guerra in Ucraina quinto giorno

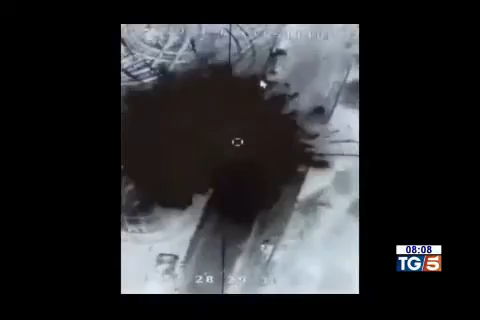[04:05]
Nella notte è stato diramato da Kiev il video della distruzione di una batteria di missili russi con un drone. Intanto l'OMS lancia l'allarme.